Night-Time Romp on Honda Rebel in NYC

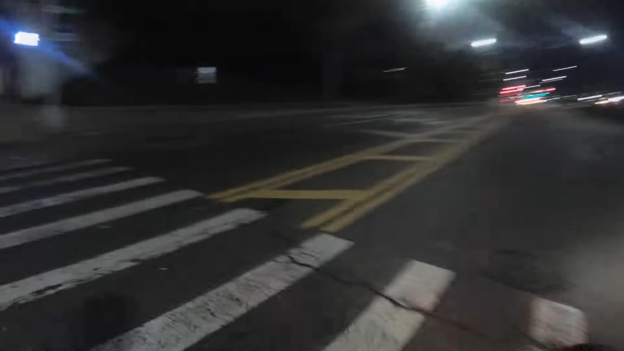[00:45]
This is what I will do. And then I will go this way. I'm gonna get on a BQE.
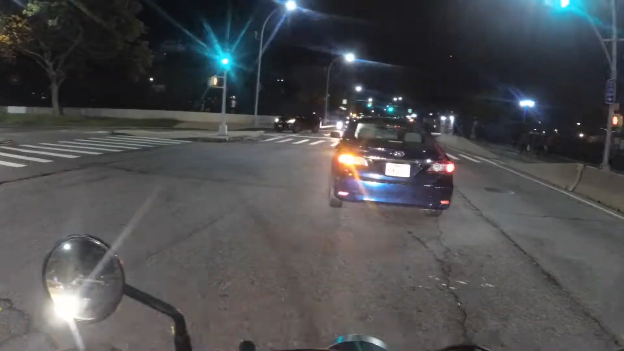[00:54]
Because whenever I do a U-turn and come back towards the city, I should have some fairly nice views of the city.
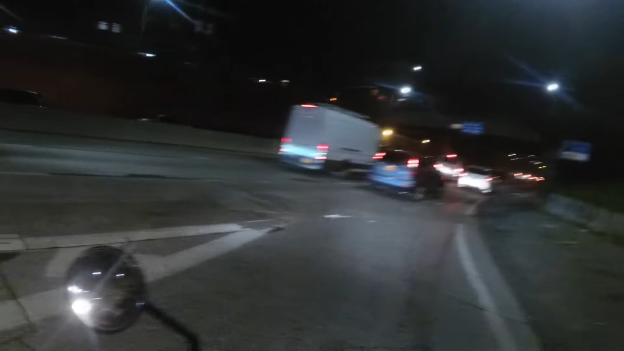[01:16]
This is a dangerous intersection to broach. All right. So I was talking to
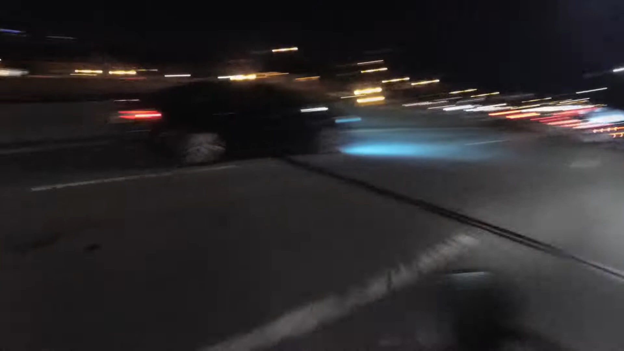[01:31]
some of my moto friends on a little group chat that I'm a part of. And I was like, I feel like just going out and shooting a nighttime vlog, but I don't have any topic. And one of them was like, yeah, that's your topic.
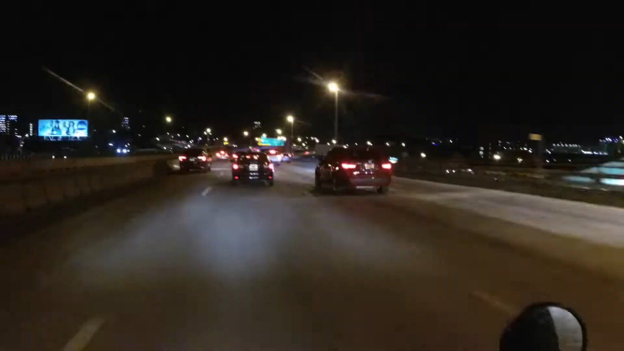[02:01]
I don't know what it is with every one of these exits. They all slow down, like dramatically slow down for every exit. It's ridiculous. Stop slowing down. Just get in the lane that you're supposed to be in and stick in that lane. And wow, what an idea. No need to slow down and cause havoc, you poo-poo brains.
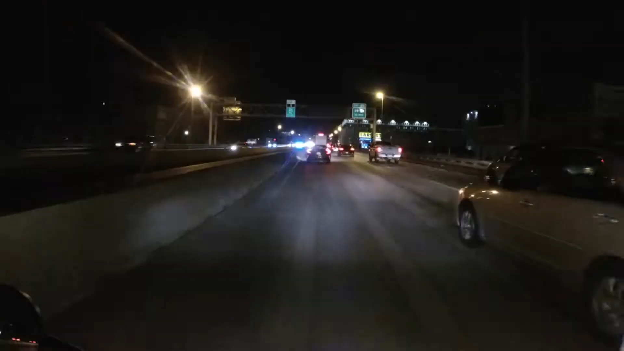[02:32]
Mirror's all messed up. One thing I have noticed about this bike is that whenever you start going really quick, really fast, the mirrors tend to kind of move. I don't know, maybe I just need to tighten a bolt on them or something like that, because they do sit on that hinge. And you can kind of tell they've gotten a little loose over time. So maybe I just need to tighten those up. Slip past this guy.
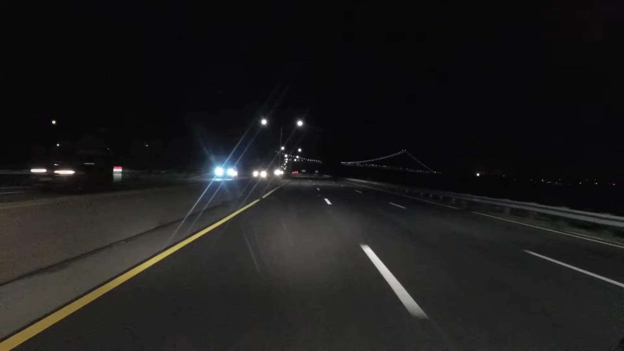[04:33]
Should be able to see it. That's the Verrazano Bridge. There's the Verrazano. Big, humongous bridge. Hey, another motorcyclist. That's what you call squidding, guys. That's a squid. I'll make a video on that some other time. But for now, oh God, jeez.
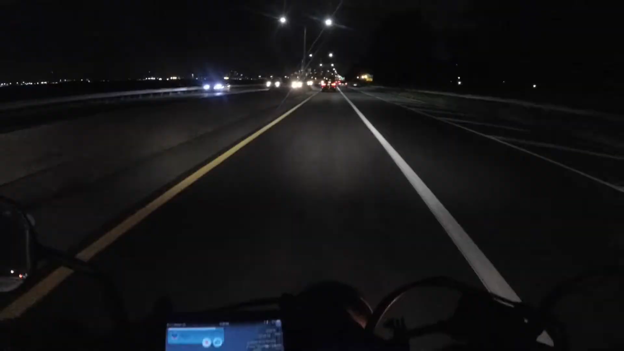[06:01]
And that's a police officer. Hello, copper. Don't mind me. So take a look at that, huh? Nighttime in the city. Oh yeah!